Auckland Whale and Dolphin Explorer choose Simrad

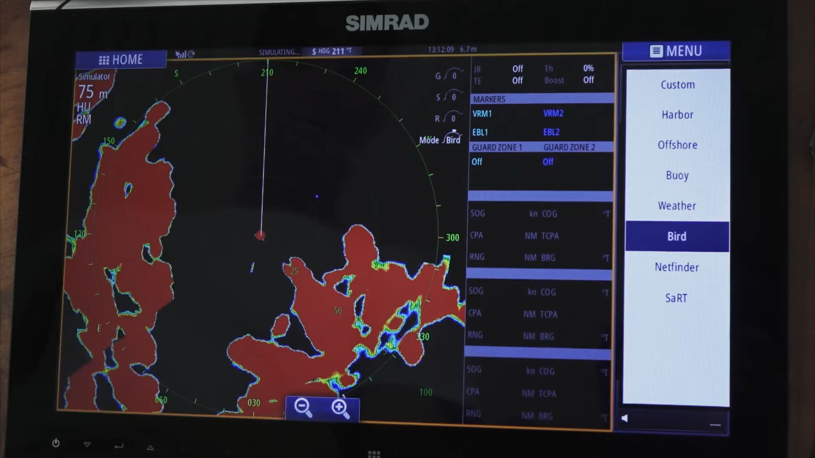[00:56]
And for someone like me who spends every day, every day looking for birds, that's brilliant.
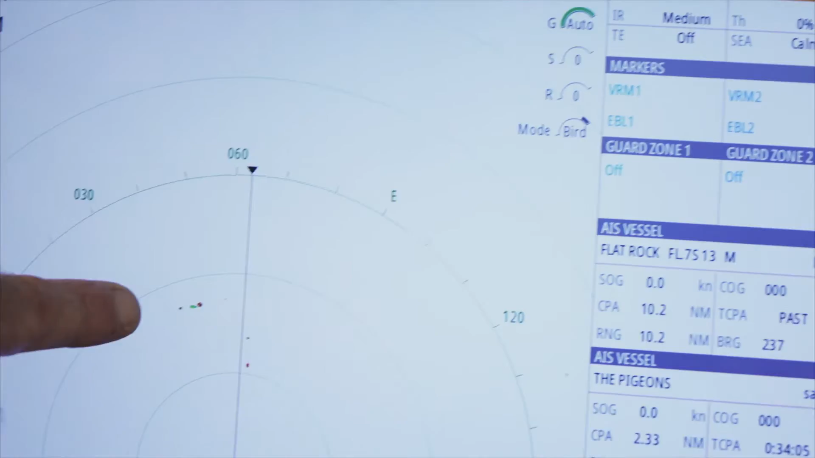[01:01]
When we're looking for whales, we're not just necessarily looking for the birds, we're also looking for their food source.
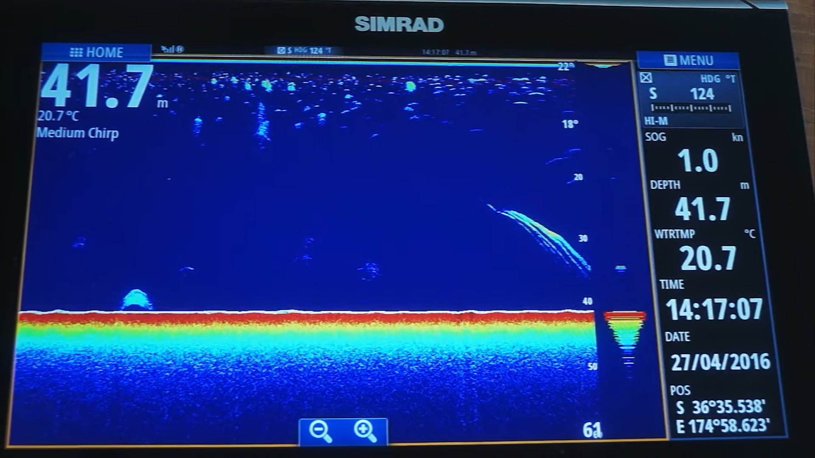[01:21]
On screen: depth 41.7 m, water 20.7°C, speed 1.0 kn
so it's using both high and lower frequencies constantly, giving you a much clearer picture throughout the entire water column.